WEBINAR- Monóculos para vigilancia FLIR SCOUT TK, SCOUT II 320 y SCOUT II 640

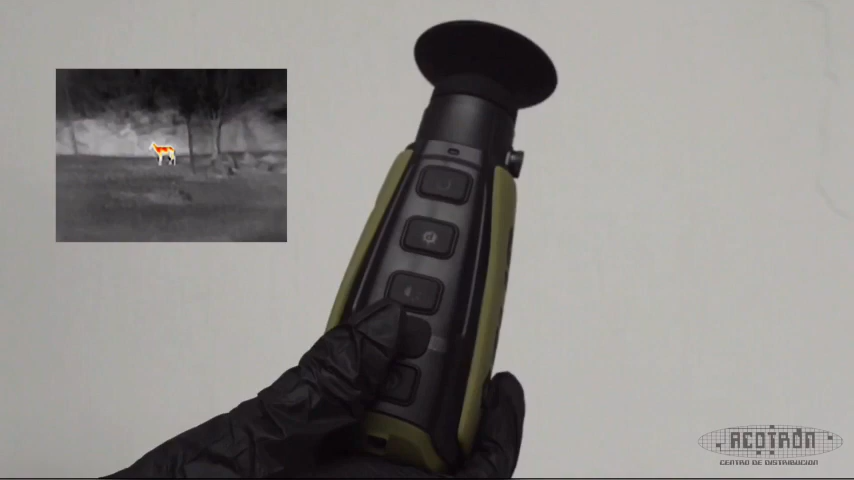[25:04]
Y también está la paleta Greater Fire, que son elementos calientes que se van a visualizar en color amarillo.
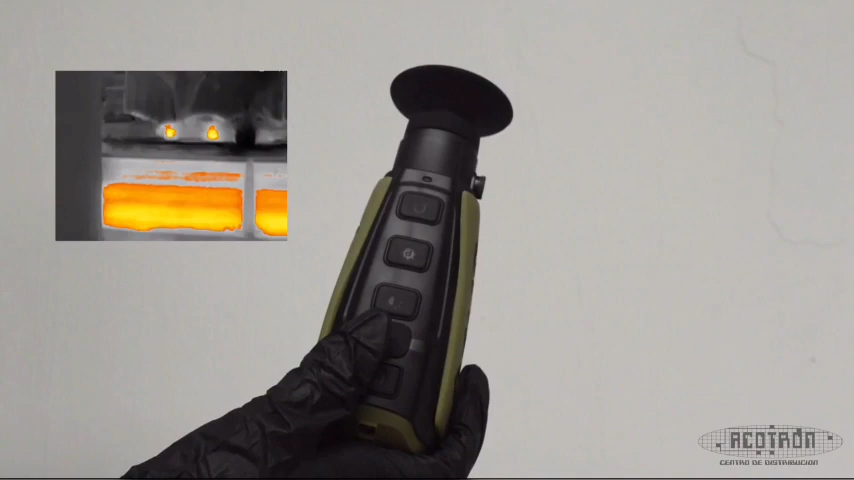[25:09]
Y por último, este botón nos indica el zoom. Presionando un poco podemos hacer un zoom.
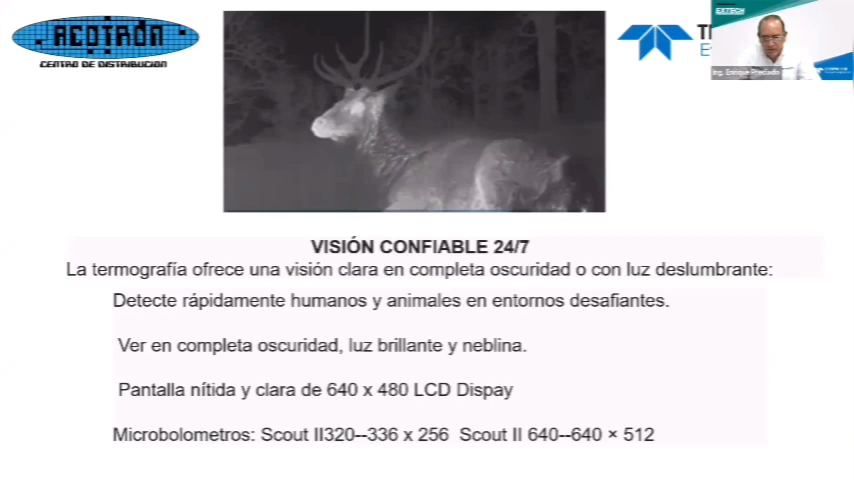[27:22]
Detecta rápidamente humanos y animales en entornos desafiantes. Ver en completa oscuridad, luz brillante y neblina. Tu pantalla nítida y clara de 640x480, que es, un display LCD. Sus sensores termográficos en el Scout 2320 es de 336x256 píxeles y en el Scout 2640 es de 640x512 píxeles. Es potente pero sencillo.